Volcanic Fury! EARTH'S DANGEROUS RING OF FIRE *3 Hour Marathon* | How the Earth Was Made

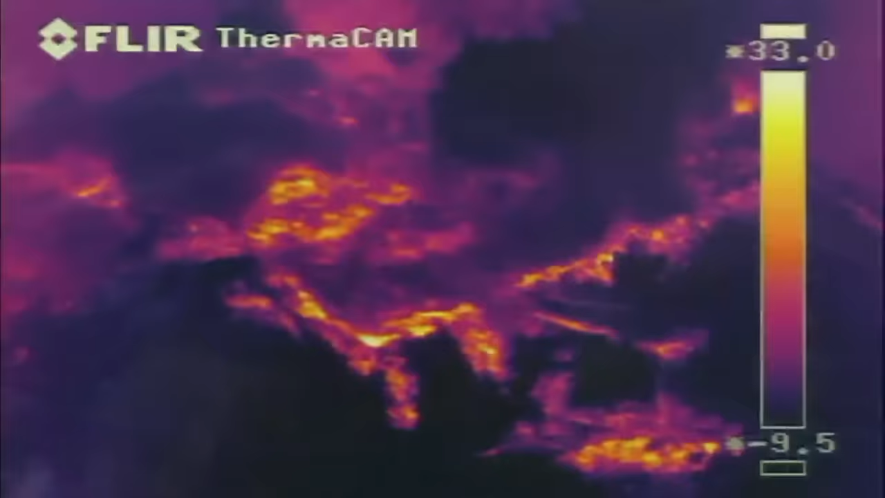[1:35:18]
They showed this sticky lava building up layer upon layer. But the thickness of this lava also makes these volcanoes lethal. Because these volcanoes have lava that is thick, things don't move through them very well.
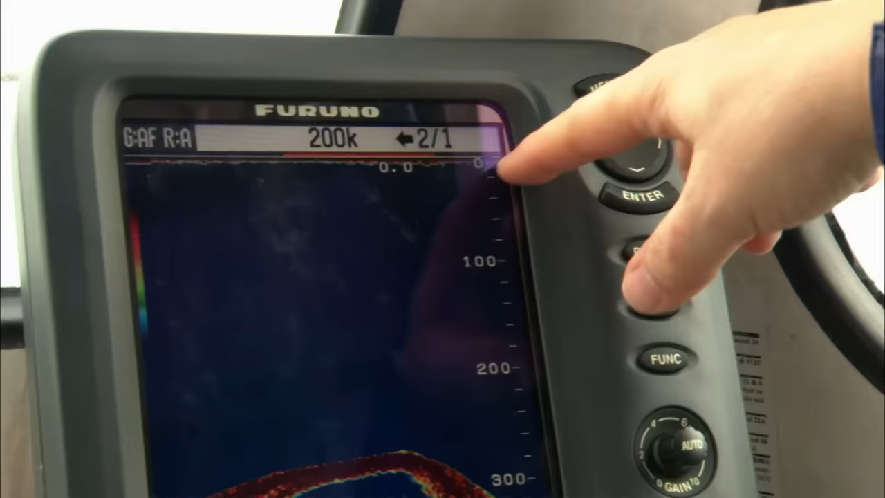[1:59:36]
But farther out towards the open ocean, the readings change dramatically.